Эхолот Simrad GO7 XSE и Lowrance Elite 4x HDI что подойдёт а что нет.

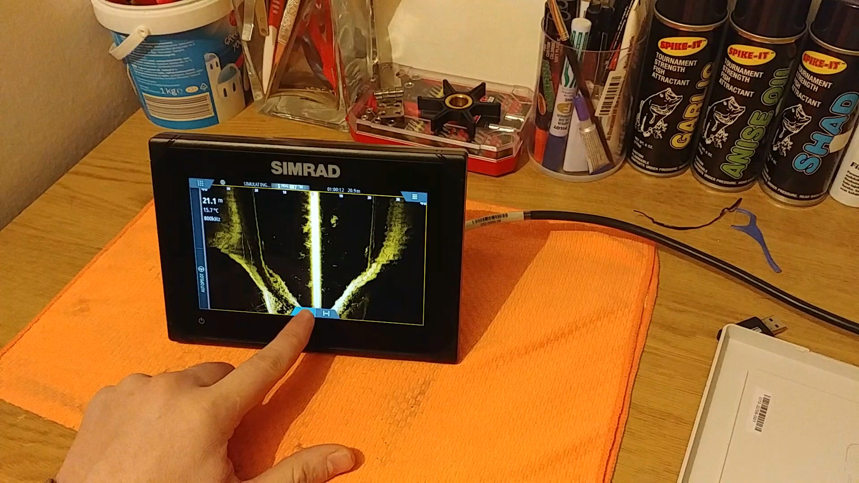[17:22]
больше меньше ну так как темное то что темное уже не видит скажем так сенсор можно оставить примерно вот так вот сейчас он 20
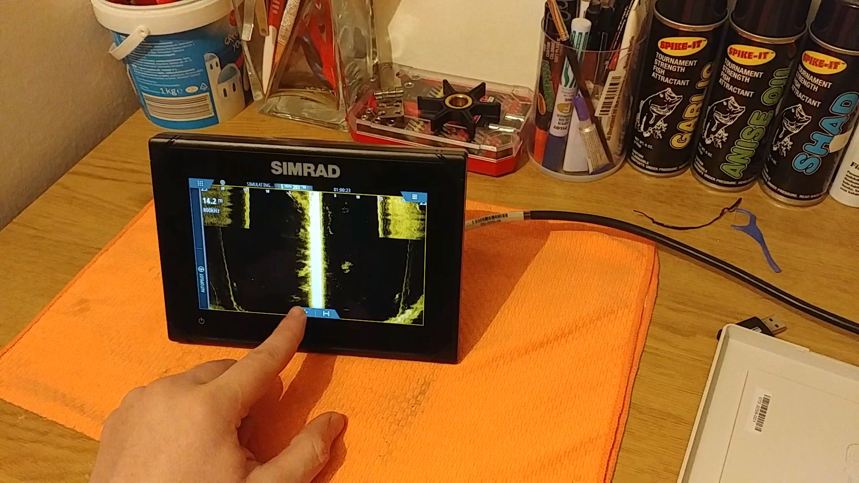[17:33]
сейчас 30 метров он видит вправо и влево 30 метров плюс это все записывается плюс в этом социальной карте есть
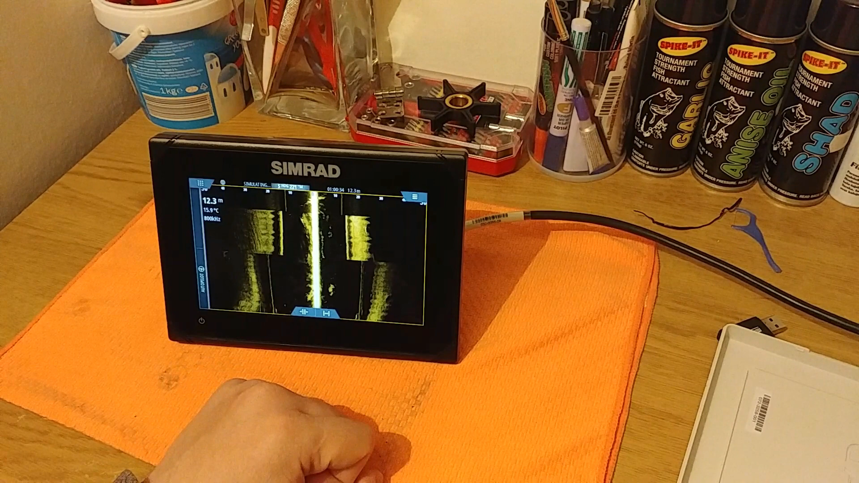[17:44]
On screen: depth 12.3 m
оплачиваемая опция такая как вы платите 100 долларов в год и за эти 100 долларов вы получаете жесткость дна и наличие